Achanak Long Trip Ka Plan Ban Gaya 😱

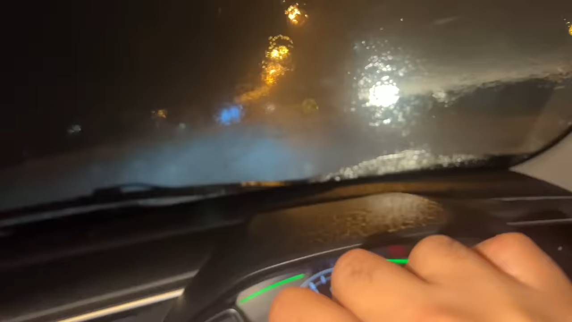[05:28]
विजन बहुत ही खराब है जासा कि तुम लोग देख सब्के हो बई कुछ भी नजर नहीं आ रहा है और हम लोग जो है ना
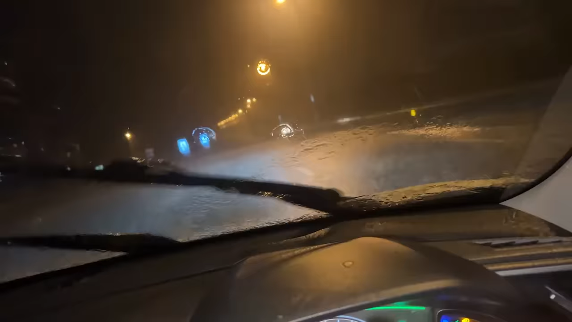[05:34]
बड़ी टेज ट्रेफिक वाली रोड में इस वास किसी तरह गार तोन जाने